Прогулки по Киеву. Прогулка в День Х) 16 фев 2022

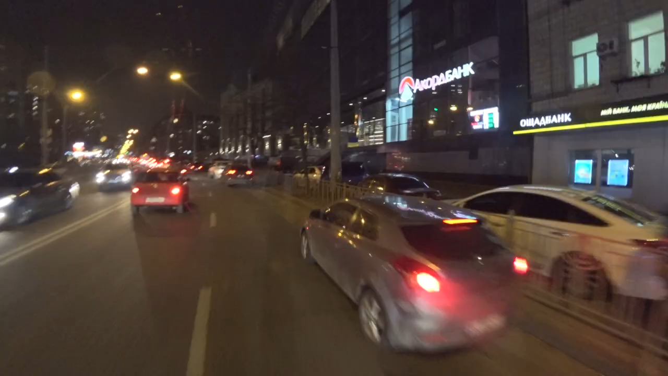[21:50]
Все-таки у них красиво здесь получилось. Это мы возле метро Лукьяновка. Лукьяновская почти напротив. Это центр. Бизнес-центр.